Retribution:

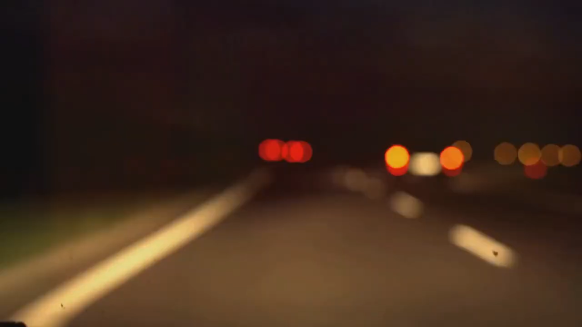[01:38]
A car, coming from the opposite direction, was approaching fast.